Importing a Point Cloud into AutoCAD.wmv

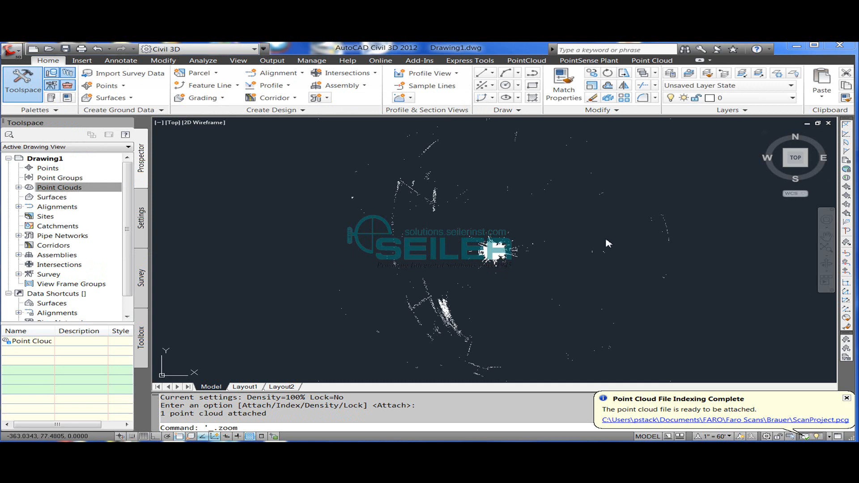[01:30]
Now I can zoom in and rotate around using my shift combined with the middle mouse wheel. And that will act as a 3D orbit.
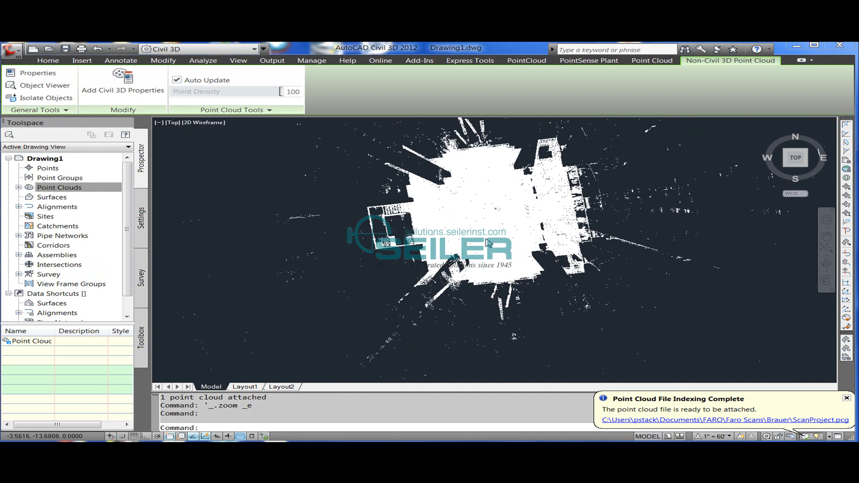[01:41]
And your point cloud is in AutoCAD.
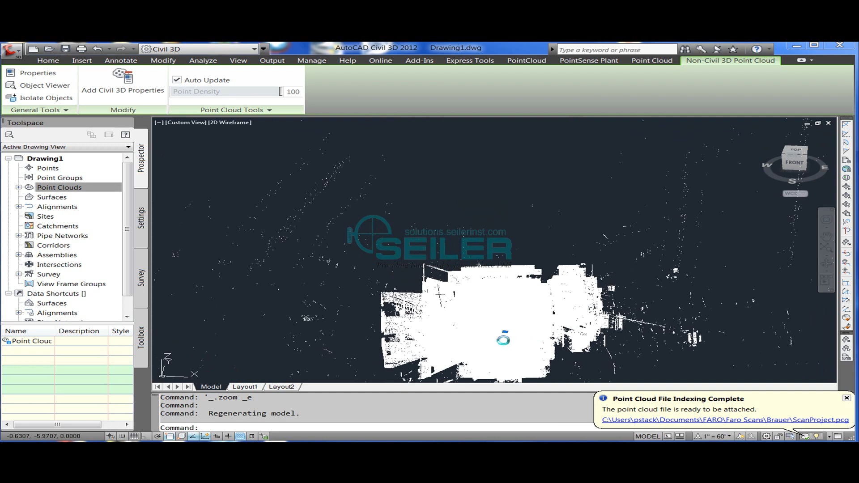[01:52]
From here, these points act just like nodes except that they're a point cloud object. In this case, I'm going to set it up.